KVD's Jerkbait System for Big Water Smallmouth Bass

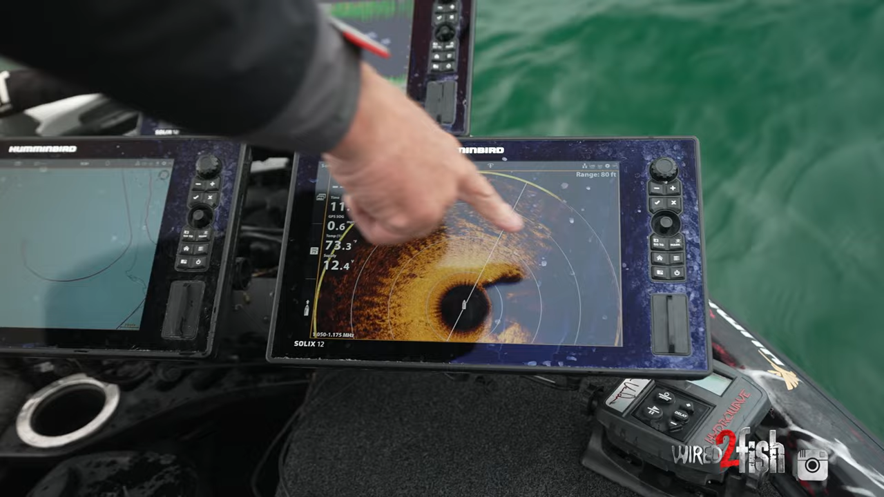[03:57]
You know, compared to that area we first were in, you can see there's just that subtle, real short, short, short grass.
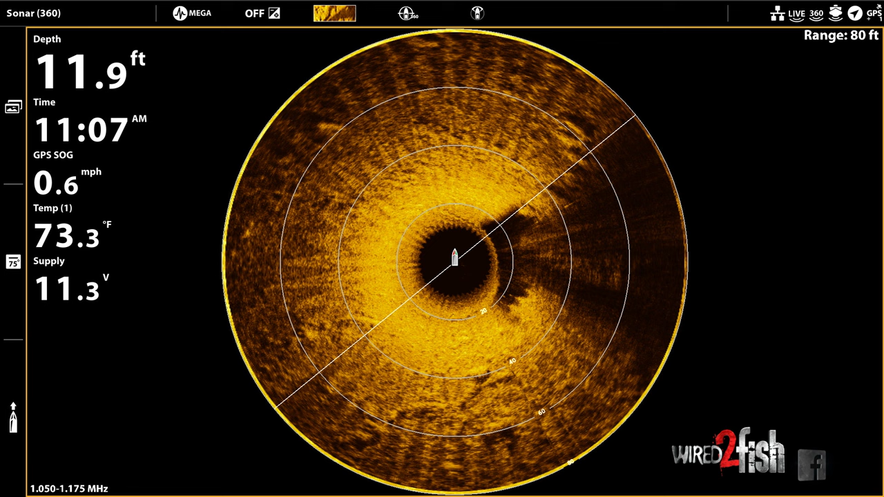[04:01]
On screen: depth 11.9 ft, water 73.3°F
I mean, it's typically an inch or two tall, and, and it'll be patchy. You know, where it's a solid carpet, it's, it's not,
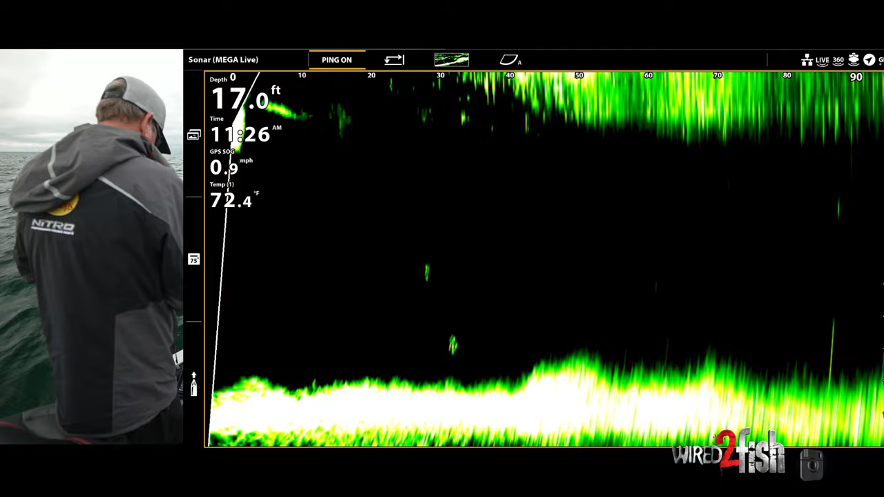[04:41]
On screen: depth 17.0 ft, water 72.4°F, speed 0.9 mph
Look, I see him, he's right underneath it, he's coming. Come on.
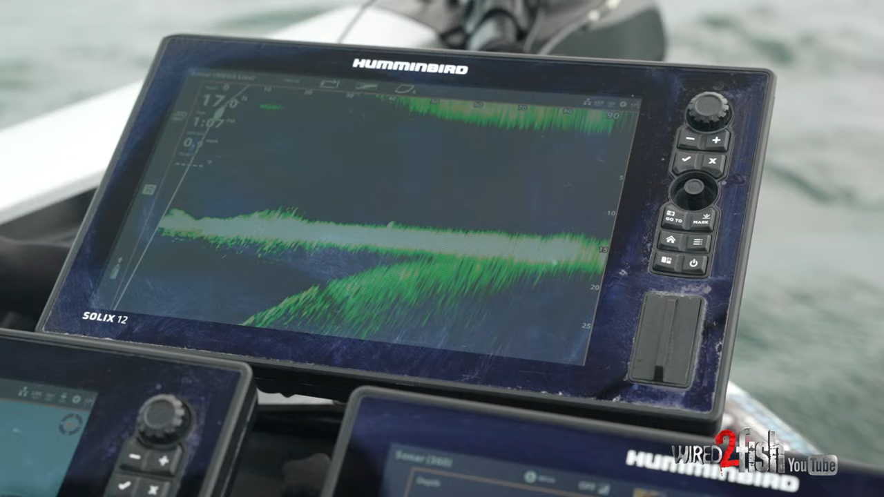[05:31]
Megalive has just changed the way that we fish. You know, I mean, for years,
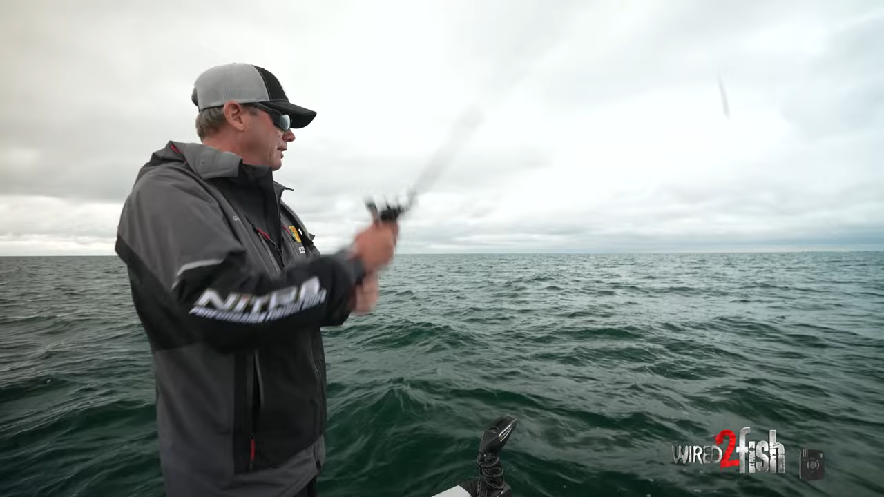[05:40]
we just would go out here and all you do is drift with the wind, you know, set the trolling motor on a constant speed.
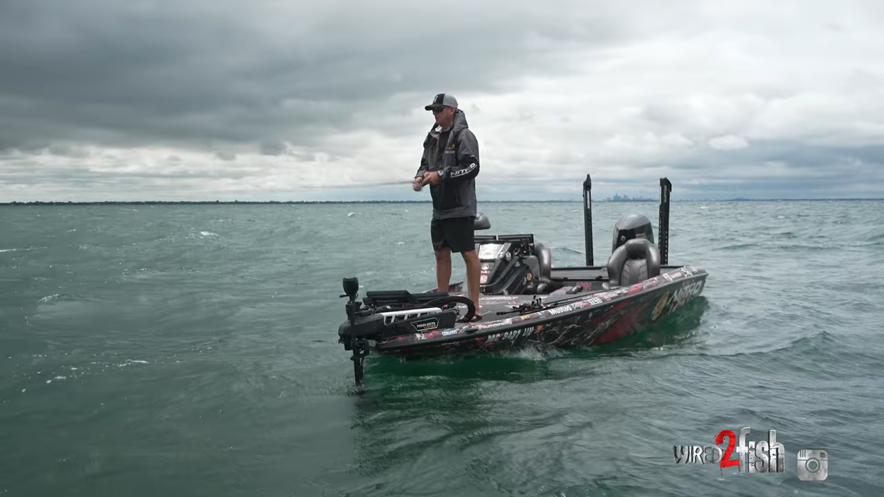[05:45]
If you have to, to try to cover water, you know, to compensate for current, just trying to run into them.
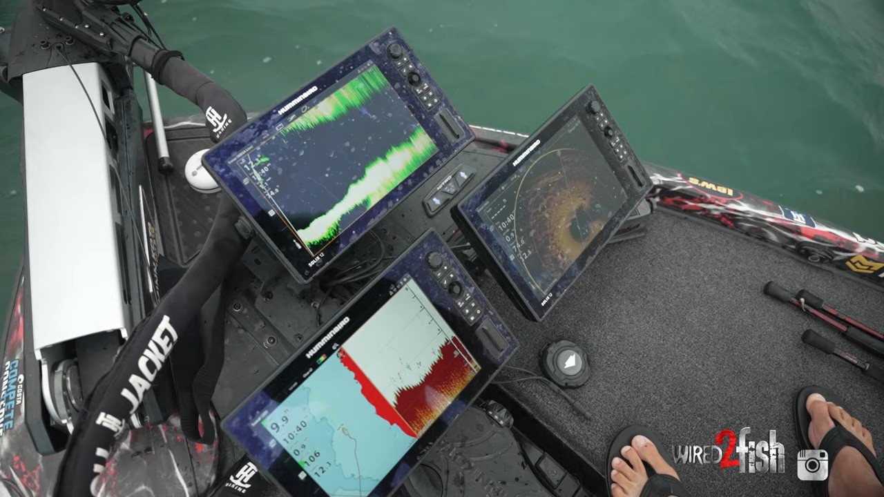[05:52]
Now with Mega 360 and Megalive, it's just made it so much more efficient. You know, I mean, I'm watching my jerk bait as it's coming in and see if something's following it, or you can just scan around, you know, so it's,
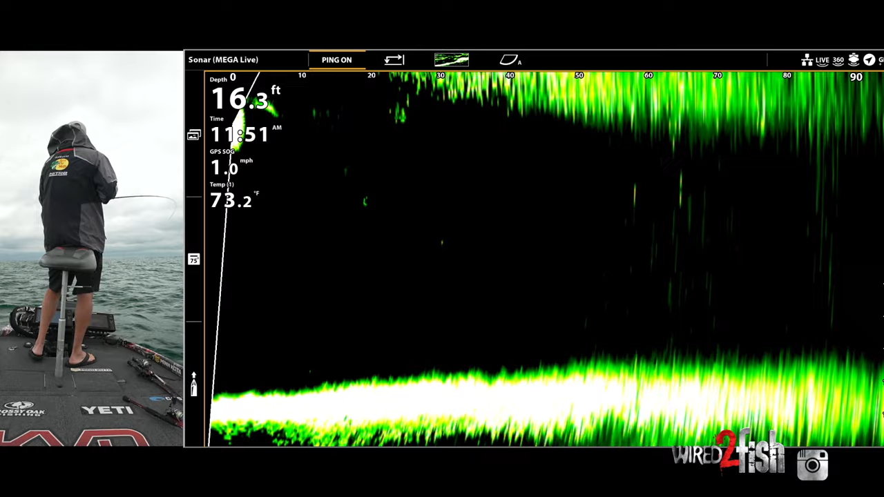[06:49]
On screen: depth 16.3 ft, water 73.2°F, speed 1.0 mph
He's right. He's on it. Got him. That one's great. I got a spot lock.
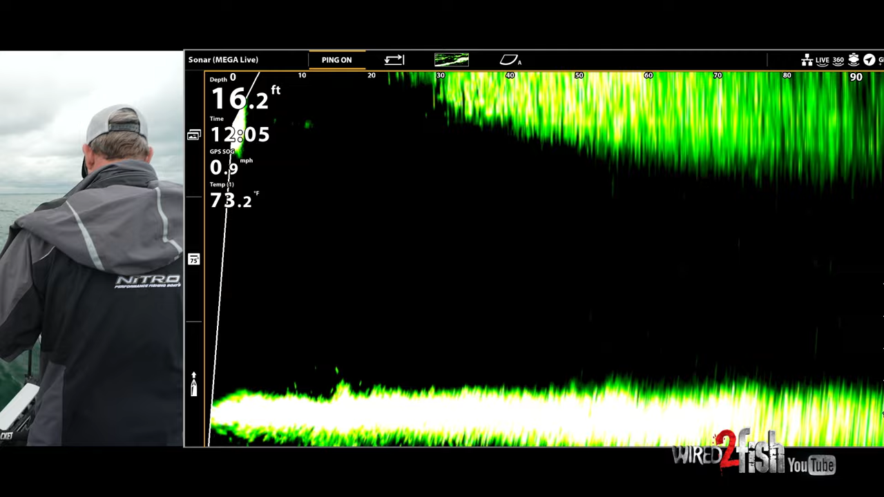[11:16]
On screen: depth 16.2 ft, water 73.2°F, speed 0.9 mph
Oh, here comes one. There he's coming. He's coming.
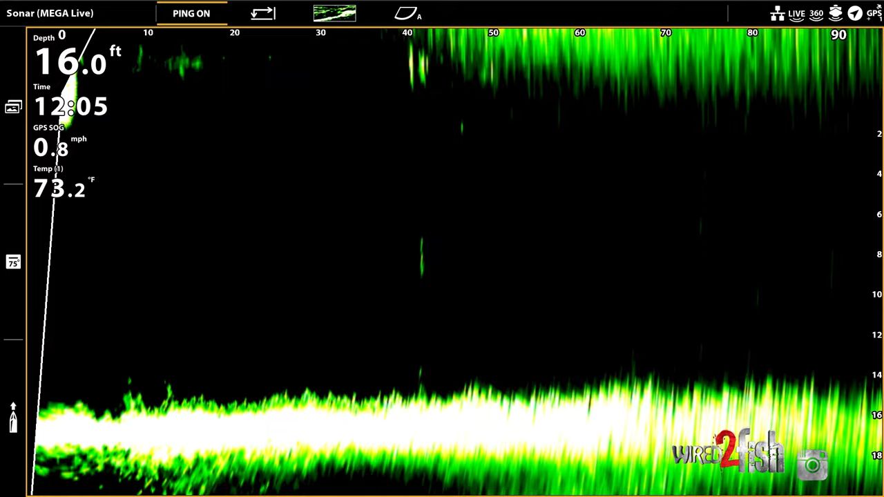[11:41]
On screen: depth 16.0 ft, water 73.2°F, speed 0.8 mph
So I just stopped it, twisted it hard a couple of times and, uh, and he, you know, he came up and bit it just a little guy, but same thing again, you know, when you're watching them on that mega live, you can see right away kind of how they're reacting to it.